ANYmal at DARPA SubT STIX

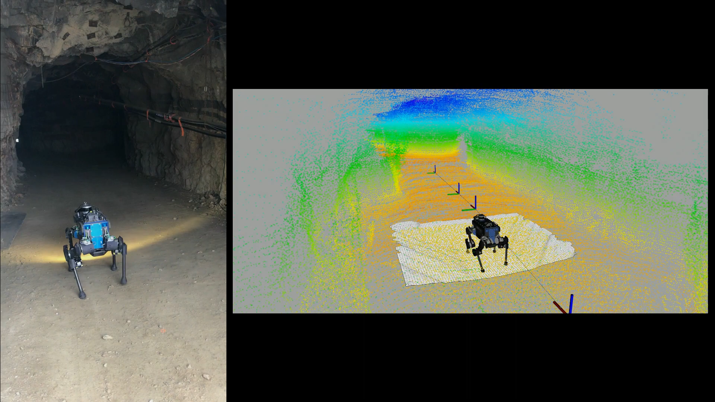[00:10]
Here, ANIMAL is autonomously exploring the Edgar Experimental Mine in Idaho Springs, Colorado.
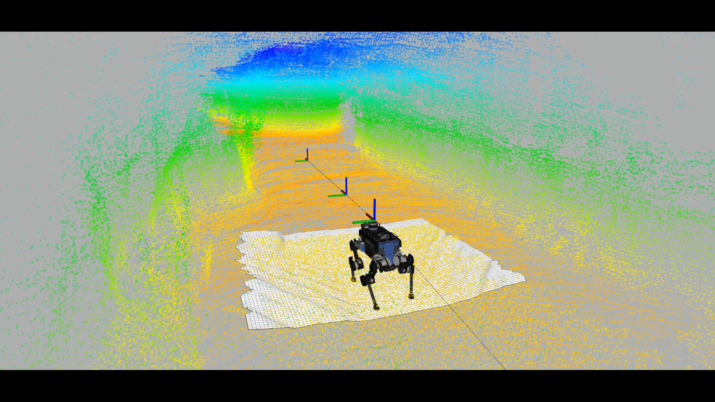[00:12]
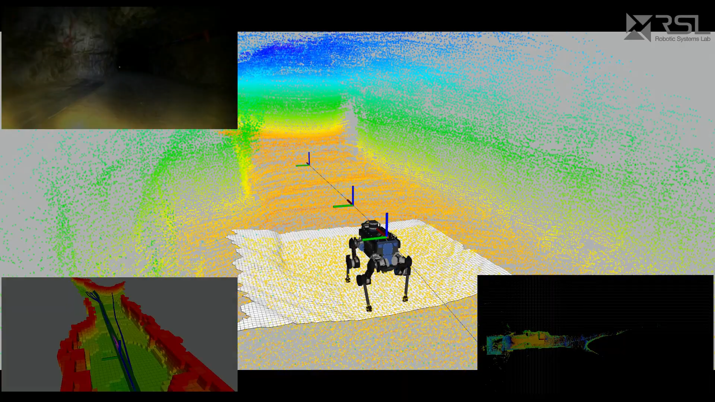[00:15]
The purpose of the challenge is to explore, map, and navigate in underground environments.
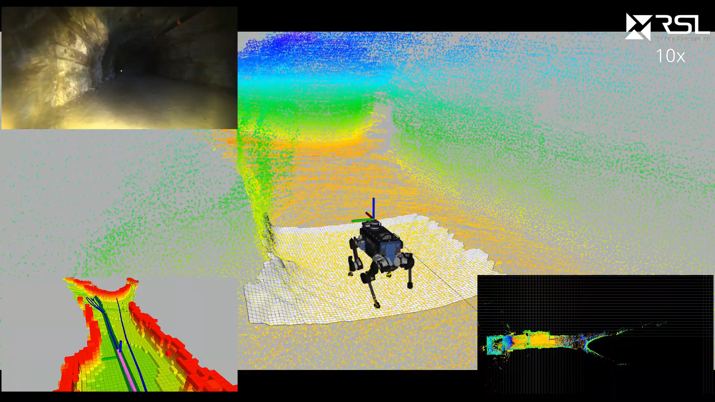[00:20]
To do so, ANIMAL is equipped with multiple sensors. A laser sensor is used to build a 3D map of the environment.
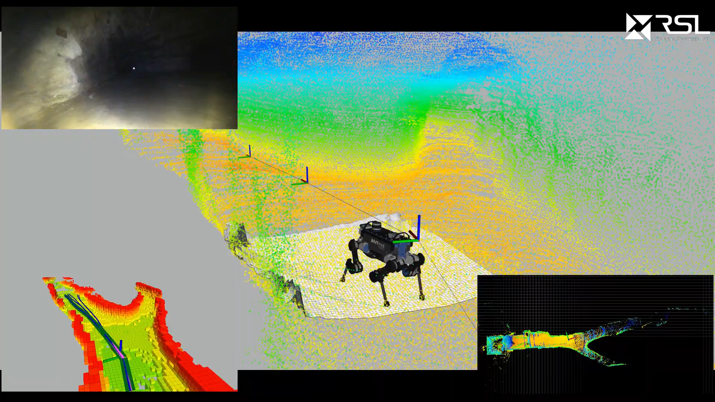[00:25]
And with depth cameras, the terrain in front of the robot is evaluated for traversability.
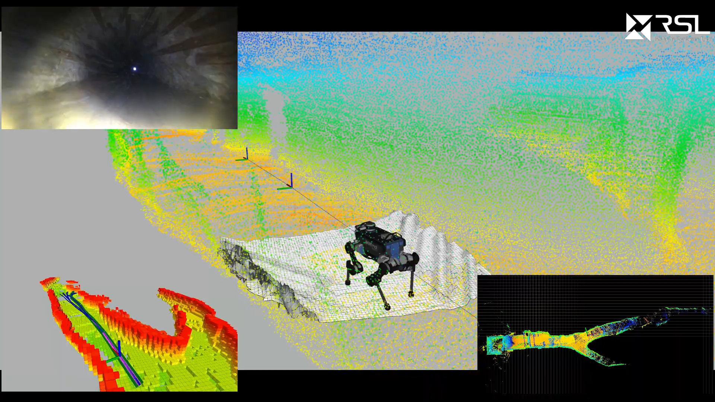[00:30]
Images can be streamed from a color camera back to a human supervisor to provide situational awareness.
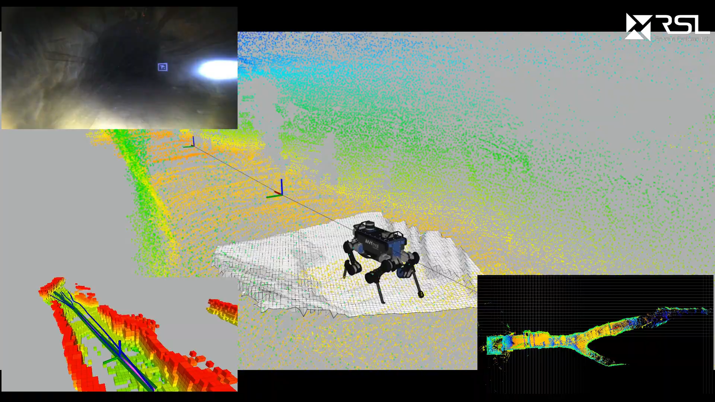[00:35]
ANIMAL plans its path online and autonomously explores the unknown areas while avoiding obstacles.